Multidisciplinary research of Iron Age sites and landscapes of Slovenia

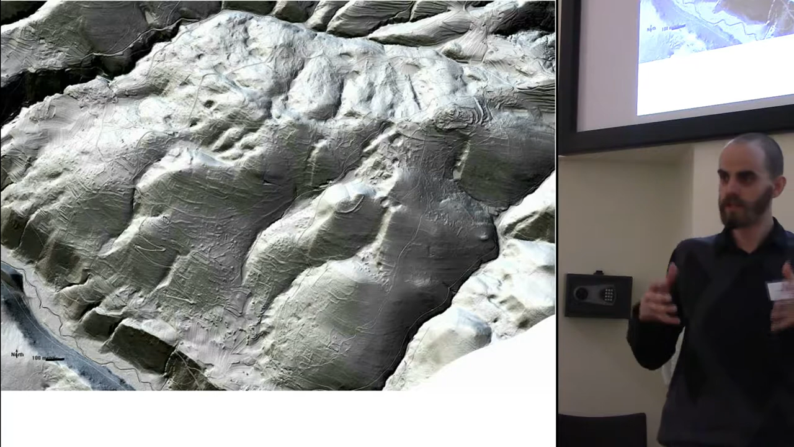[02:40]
And the LIDAR scanning was the first time gave us this opportunity to enter this landscape more profoundly. And as you can see, these are the traces as we can see them right now. And hillforts are not points in the landscape anymore,
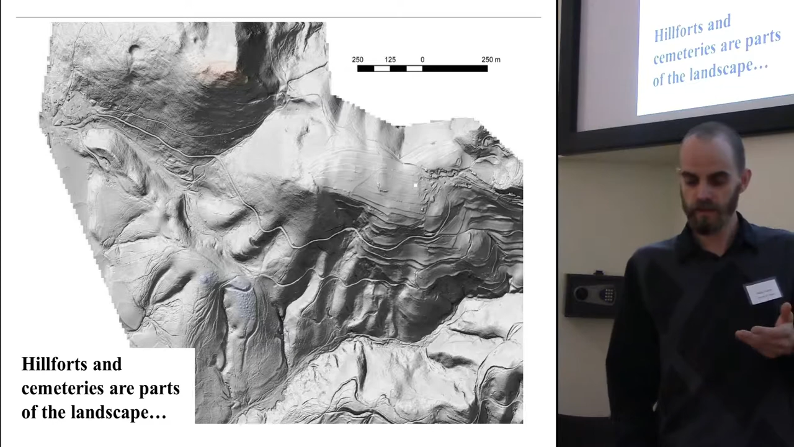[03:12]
And again, with LIDAR, those points, those areas are connected.
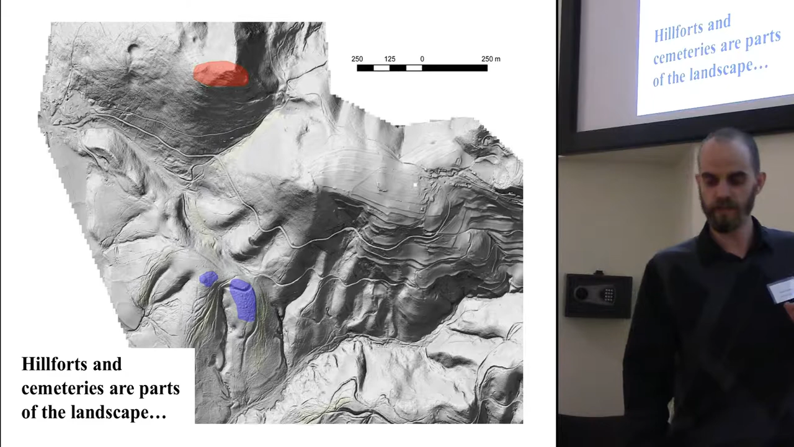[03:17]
In this particular situation, with hollowways, which connect these before isolated points between each other and lead these sites into a landscape,
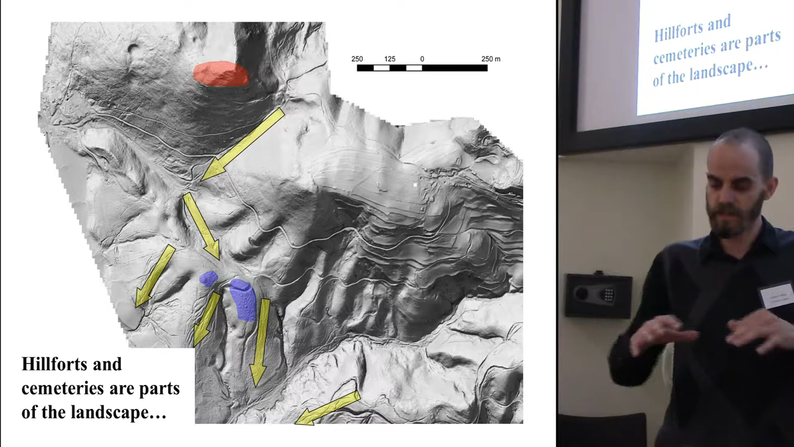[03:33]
which is much more colorful, has many more information for us to discharge.
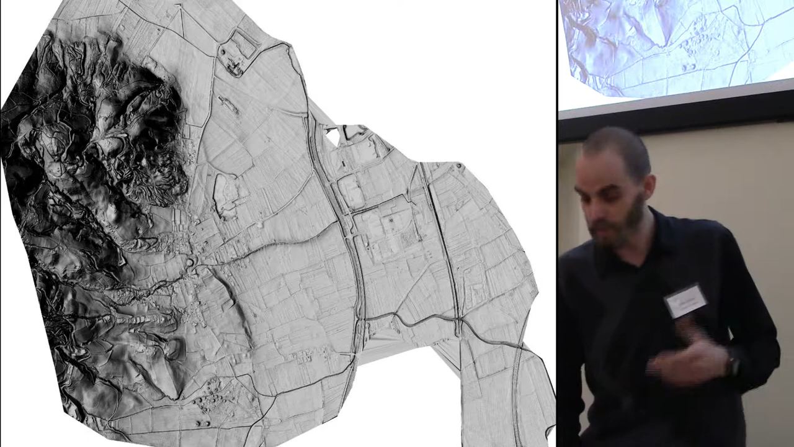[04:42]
And we saw the hillfort in another light. We saw the hillfort, which was known before. We saw the barrows, burial mounts, which were known before. But then a lot of new information arose from this study. We just see now in this slide, we see the hollow ways, which appeared.
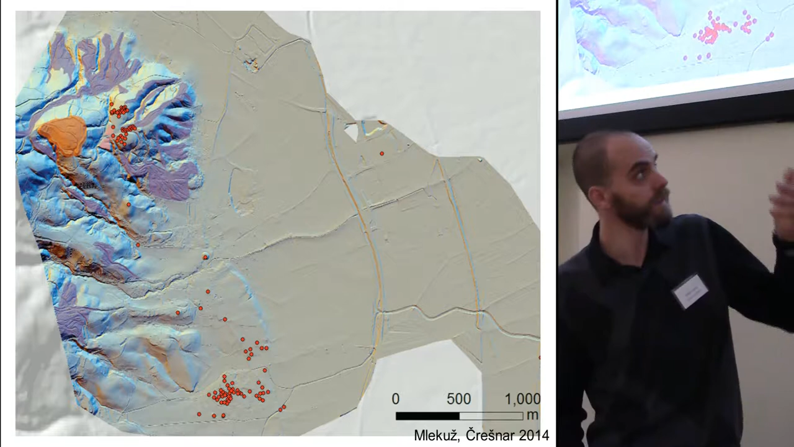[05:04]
Some are totally natural, but some of them probably showing the main routes of communication. I'm sorry. And this is how we see the site right now.
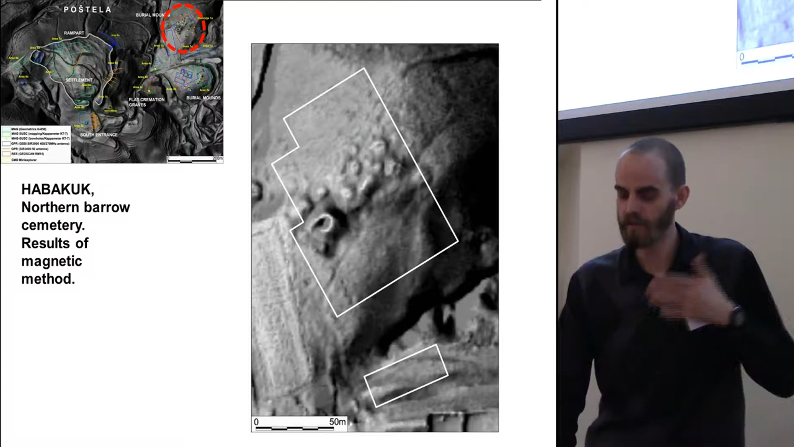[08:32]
And I'm just showing you some of the levels of new information, which we added to the LiDAR data. This is, for instance, the results of magnetic method, as you can see it here.
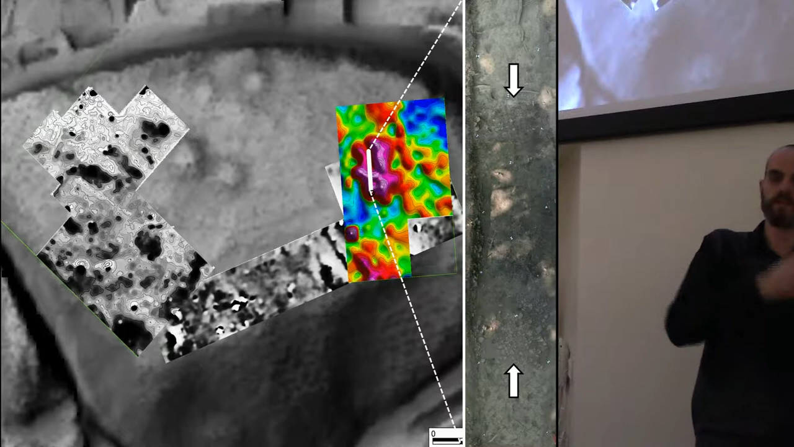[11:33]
in this Iron Age hill forts or burial areas. Never, never in our region. So we have to check all the information, although we think we know what they are. These are assumptions. We can have different layers of information, getting them from LiDAR, getting them from different geophysical methods,
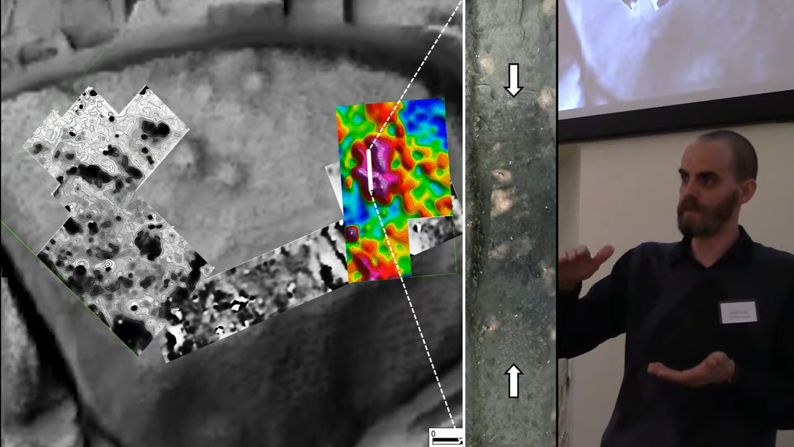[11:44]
but going into the Earth gives us a new layer of information which is very important to understand the others.
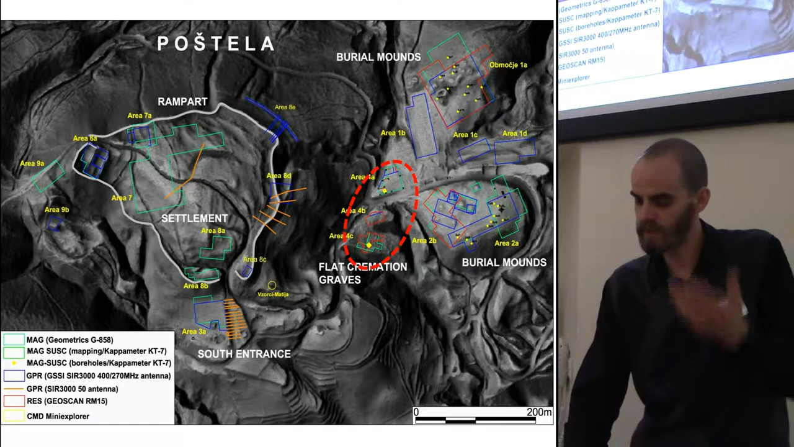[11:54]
We did another step forward also in a part which was known as, probably here, flat burial ground for flat cremation graves.
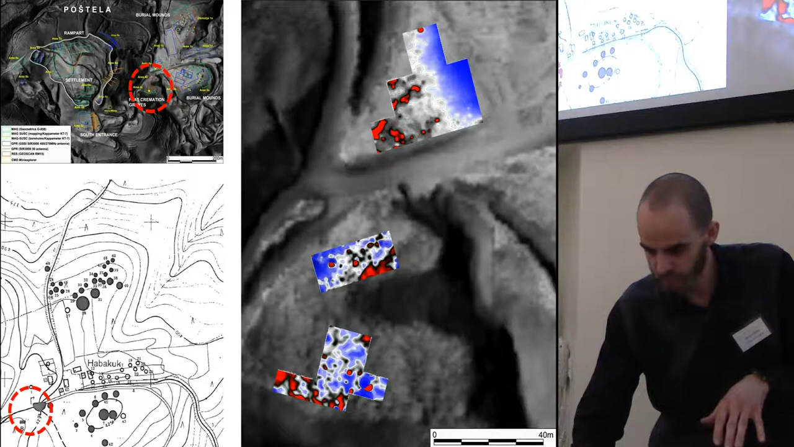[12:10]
We knew about 15 graves which were found here, and then we did the geophysical research of the wider area, and then we checked one of the anomalies. Anomalies weren't, as we knew them before, on other parts of the site. They are dots, dotted anomalies. And we checked one of them, as you can see.
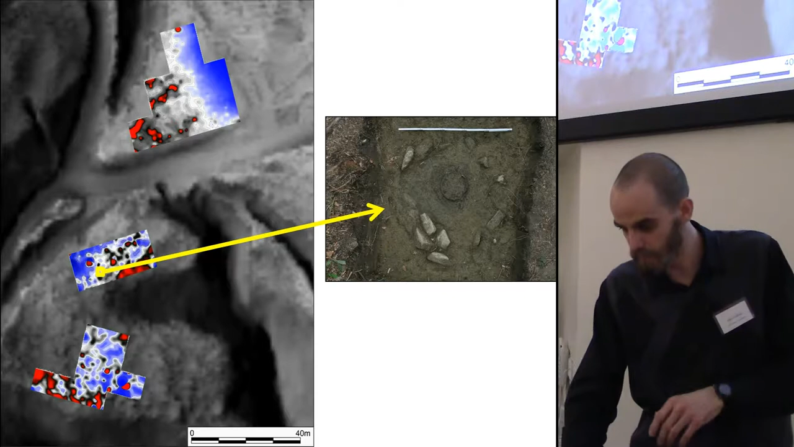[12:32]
It's a flat cremation grave. And then we've checked a little bit bigger trench, five by five meters.
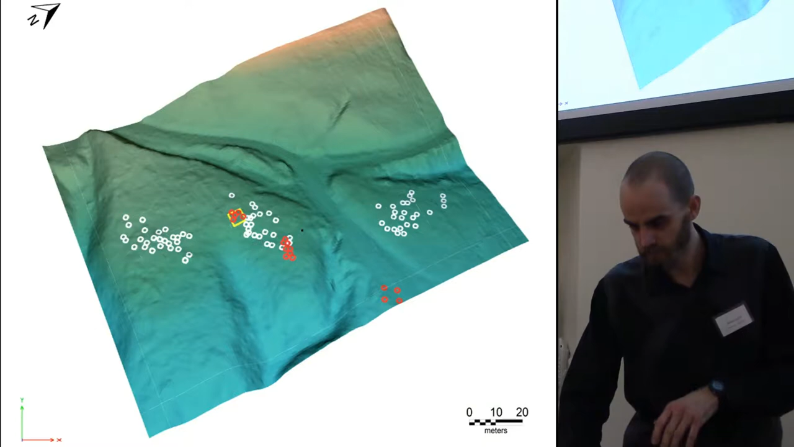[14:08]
We did also something in the settlement,